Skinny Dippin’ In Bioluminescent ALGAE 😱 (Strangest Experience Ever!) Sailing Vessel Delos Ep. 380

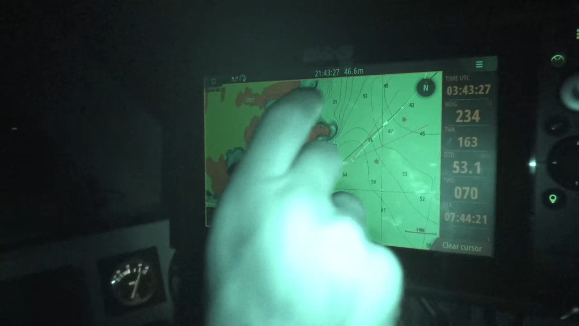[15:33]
I can monitor, chart plotter is on, course is set.
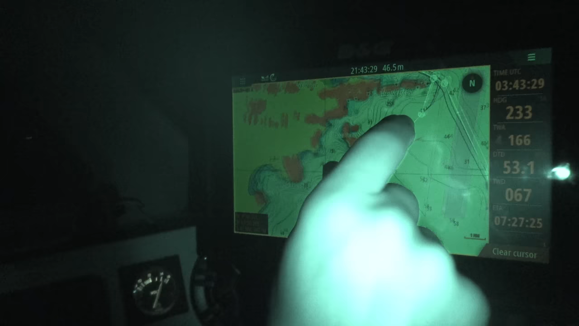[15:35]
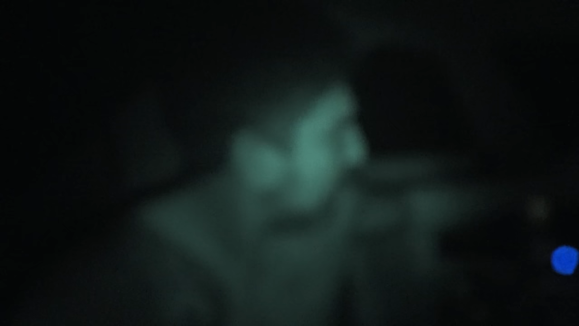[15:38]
We've got the radar on, so you know we can see the islands, make sure they're lining up with charts, depth, all the instruments.